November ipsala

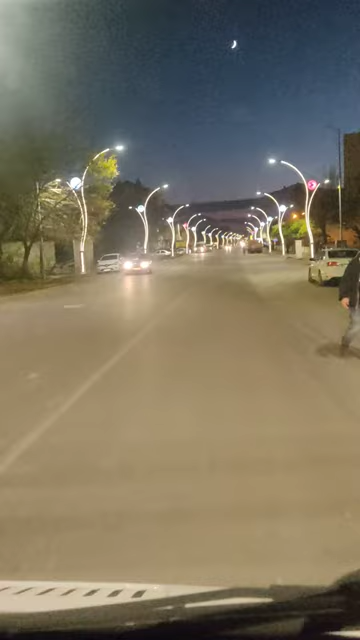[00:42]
Keşan'ı da ışıklandırdılar ama böyle estetik bir şey yapamadılar. Bak koşuyor burada. Ahmet, Ahmet evet.